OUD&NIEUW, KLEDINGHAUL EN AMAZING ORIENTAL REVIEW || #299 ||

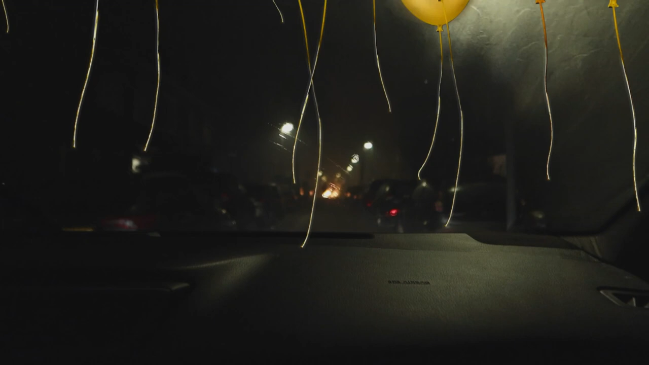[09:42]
Dat is weer achter, ja! Een groot vuurtje in het midden. We zijn onderweg naar huis. Gevaar van eigen leven.
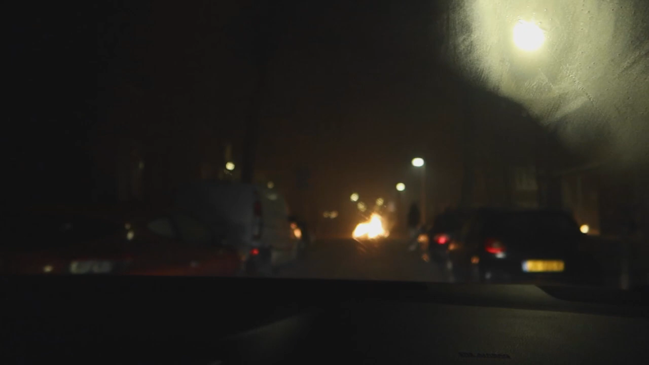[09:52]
Gevaar van eigen leven. Ja, ze is precies op het huis. Ja, dat is het beste.
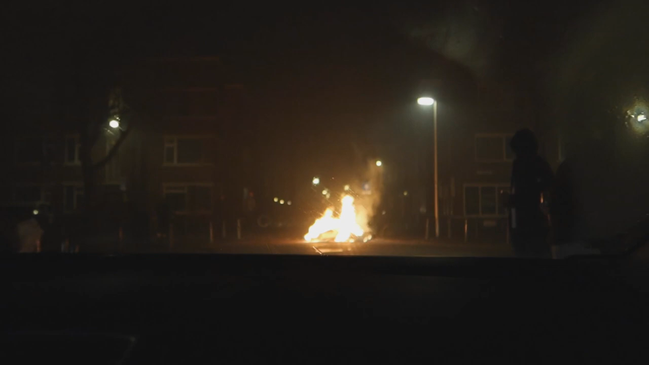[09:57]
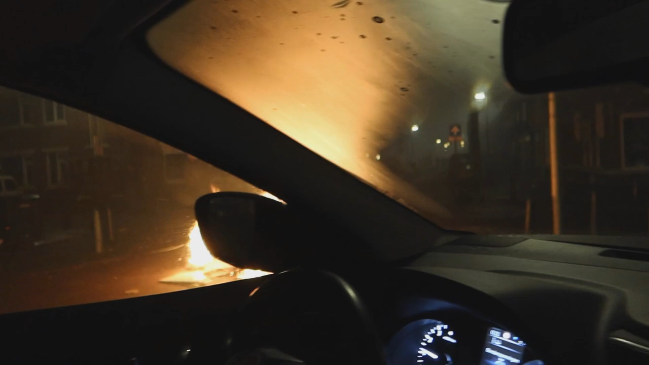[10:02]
Kleiner, maar wel hoger. Ja. Ik zie geen fuck meer door alle vuren. Is het een fucking mistig of is het gewoon overal...
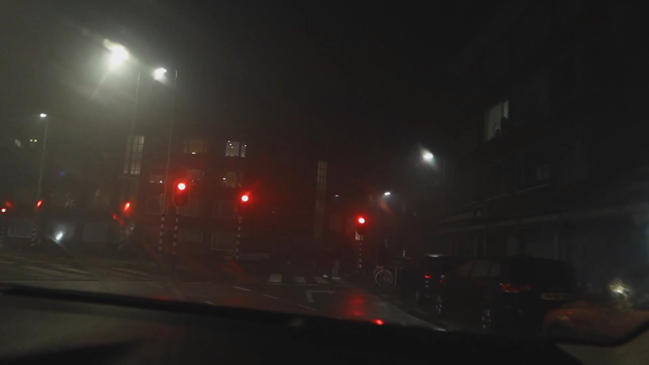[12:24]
Gaan ze ingrijpen? Ja, sta je dan met je vier, met je vier fietsjes. Ja.